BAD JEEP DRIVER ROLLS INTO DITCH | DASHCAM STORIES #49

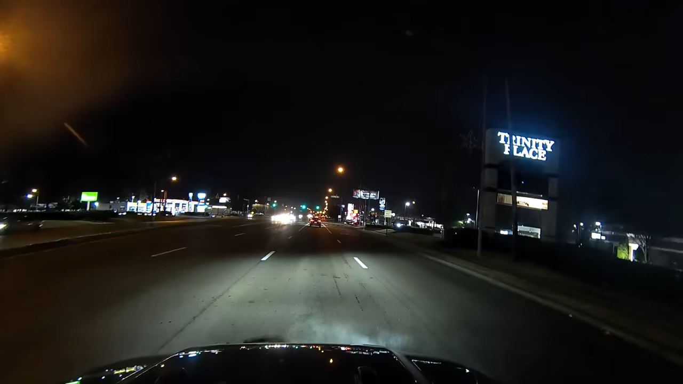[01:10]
Another driver turned across four lanes of traffic and into the path of our submitter's jeep,
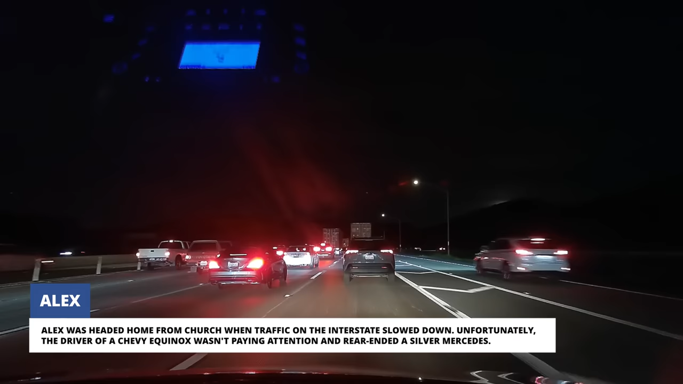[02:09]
Unfortunately, the driver of a Chevy Equinox wasn't paying attention and rear-ended a silver Mercedes.
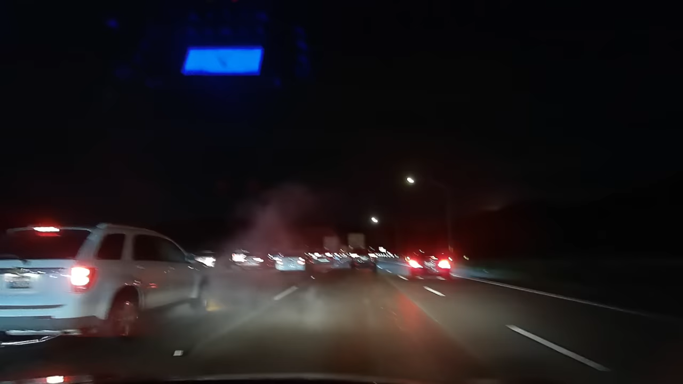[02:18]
Thankfully, Alex avoided being hit by any debris. He pulled over to render aid to the elderly couple in the SUV as well as
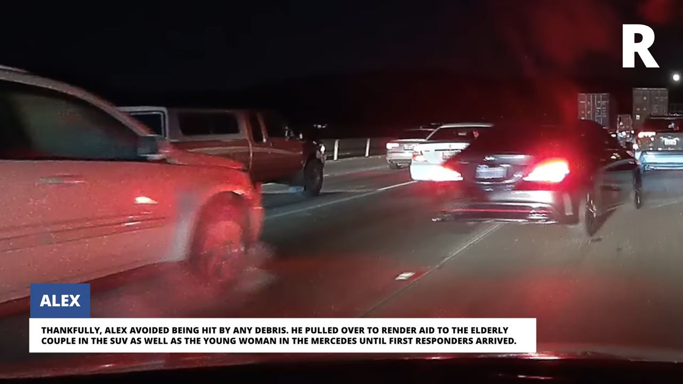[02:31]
the young man in the Mercedes until first responders arrived. Alex told us the Wham Bam channels inspired him to get a dash cam, and he's watched nearly every episode of both Tesla Cam and Dash Cam.
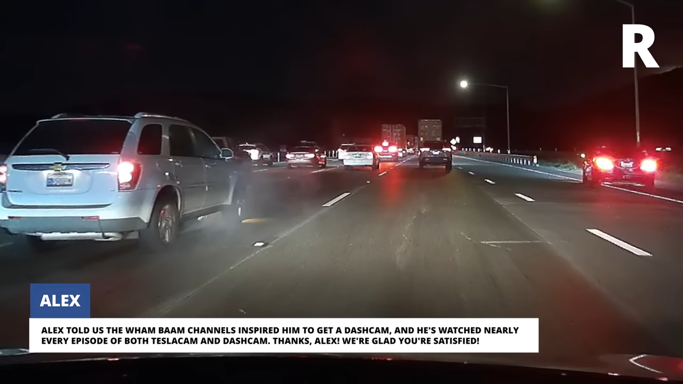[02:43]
Thanks, Alex. We're glad you're satisfied. Adam was headed to Taco Bell after playing Wallyball with friends.
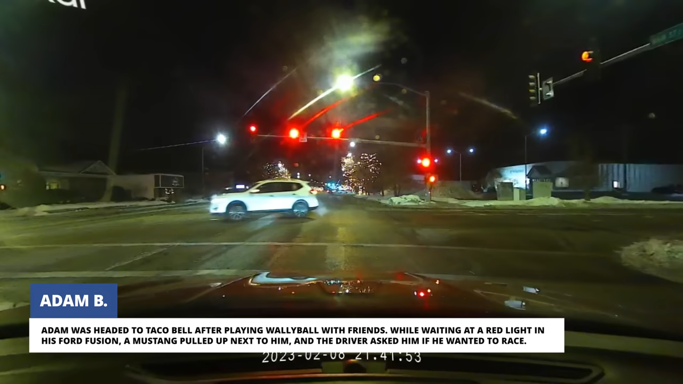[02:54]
While waiting at a red light in his Ford Fusion, a Mustang pulled up next to him and the driver asked him if he wanted to race. When the light turned green, the Mustang driver peeled out anyway.
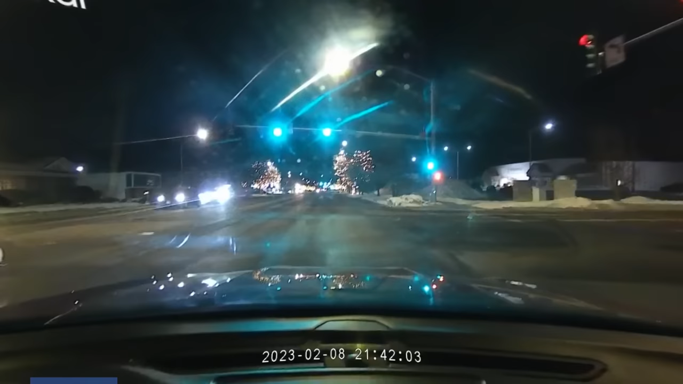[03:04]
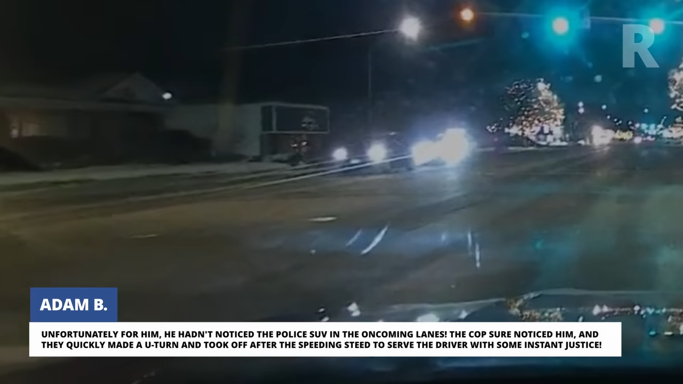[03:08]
Unfortunately for him, he hadn't noticed the police SUV in the oncoming lanes.
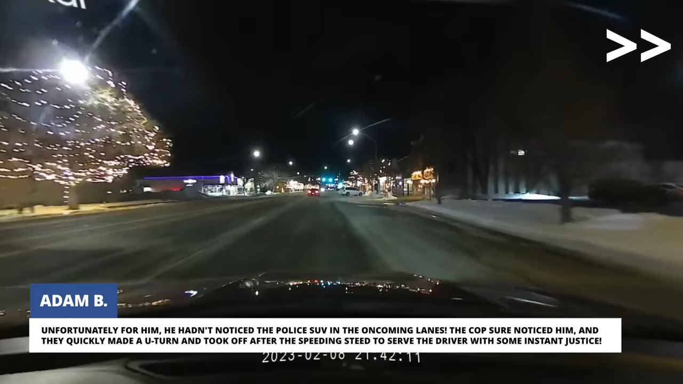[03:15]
The cops sure noticed him, and they quickly made a U-turn and took off after the speeding steed to serve the driver with some instant justice.
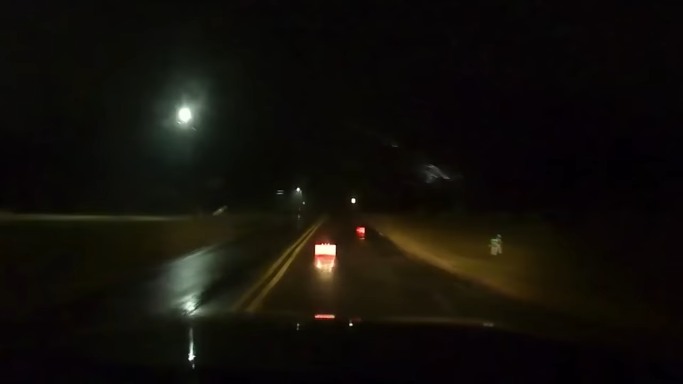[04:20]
By the time Simon saw the items, it was too late for him to avoid running them over. Once he did, he lost control and drove off the road.